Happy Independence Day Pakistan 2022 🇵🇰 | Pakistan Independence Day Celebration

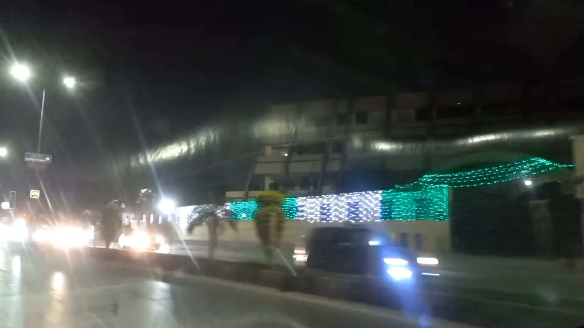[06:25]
زیادہ کھلی لائٹنگ کر دے اور ڈیر زیادہ کھلی ویو ور کی شپی ٹائم نے ڈیر زبردست نظارہ دا نو جی گرانو کتن کو دا ویڈیو کما بیگا جوڑا کڑی وزر کچی بیگا 14th